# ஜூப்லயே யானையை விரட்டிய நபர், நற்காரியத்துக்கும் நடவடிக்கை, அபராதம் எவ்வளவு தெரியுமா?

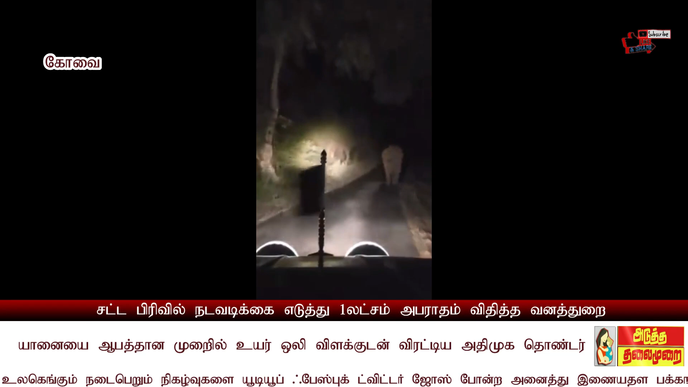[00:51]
ஒரு யானையை அபாயகரமாக விரட்டியிருக்கிறார். மிரண்டு ஓடும் அந்த யானை வனப்பகுதிக்குள் நுழைந்து சென்றது.